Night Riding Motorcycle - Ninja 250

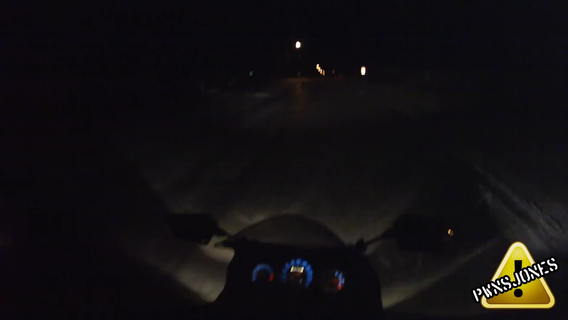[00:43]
Okay, so, that is normal lights, and that's bright. Not that well. Shines light up and everything. Indicator light flashing.